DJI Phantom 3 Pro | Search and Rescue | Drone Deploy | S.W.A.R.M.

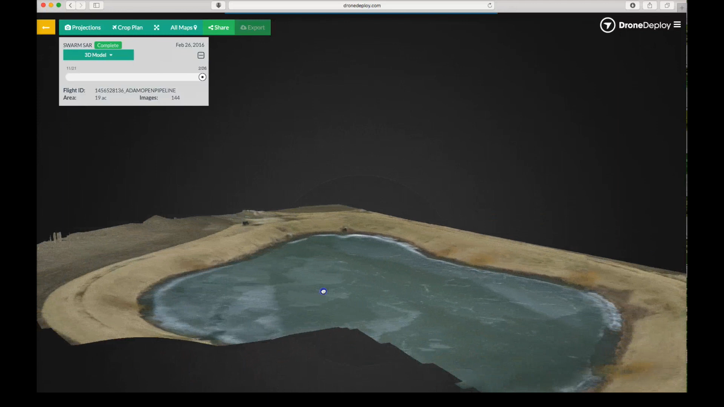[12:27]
a 3d perspective you can see that when we position the map down low that
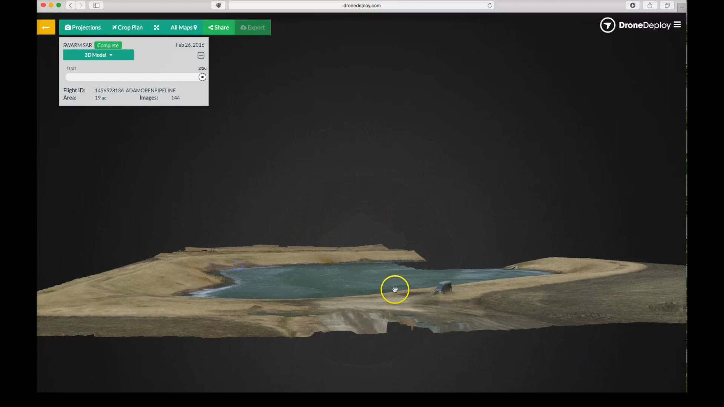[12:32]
this is actually there's actually quite a bit of a slope going down into where this lake is frozen
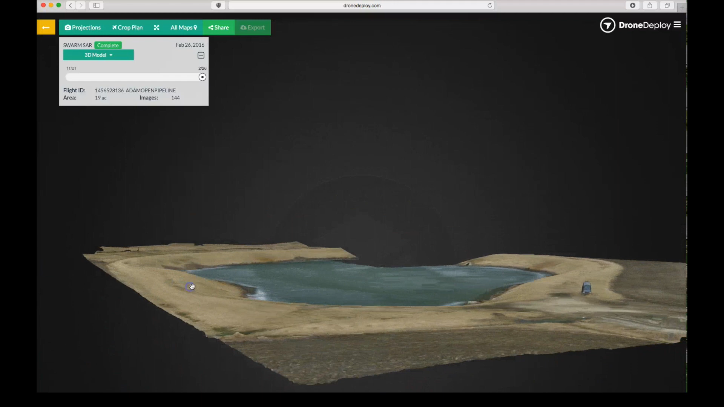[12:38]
again here was the uh base camp vehicle and as we rotate around
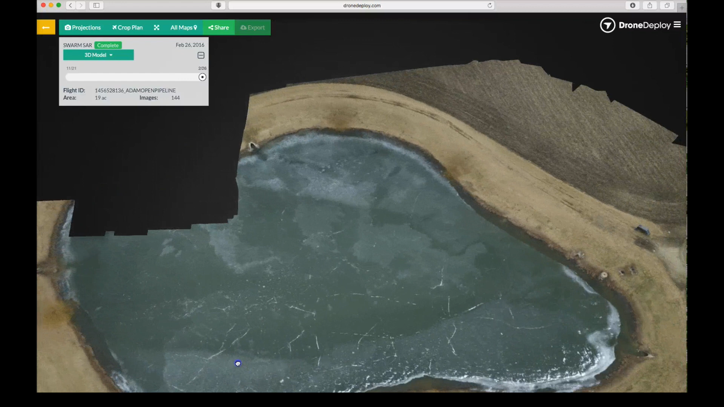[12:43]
we can see right in this area here where the two subjects were
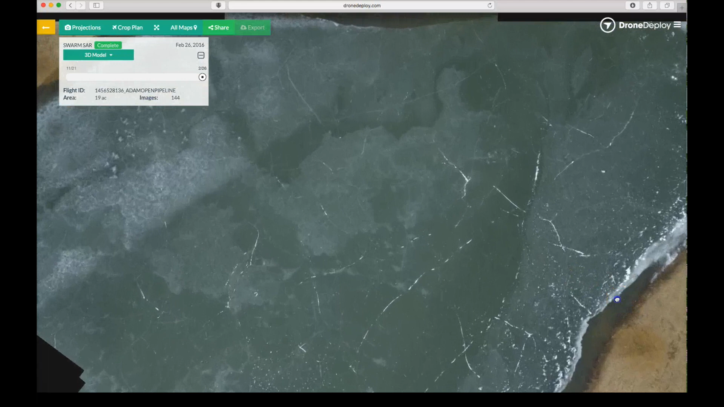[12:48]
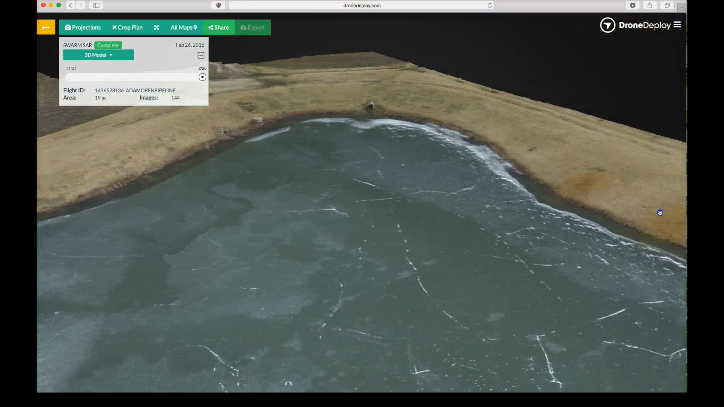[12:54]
kind of have to play with the map to get over there but you get the point this is also a nice way to show somebody who you may have to recreate something for
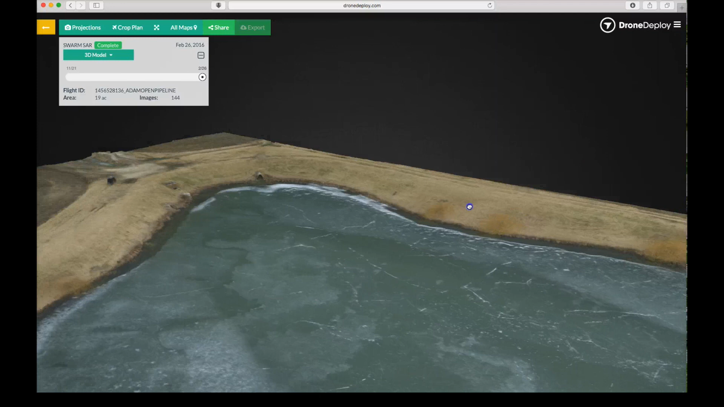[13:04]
this is very useful in accident scene investigation where you need to get the point of view of maybe the vehicle or another person involved in the accident it allows you to put somebody in the same spot as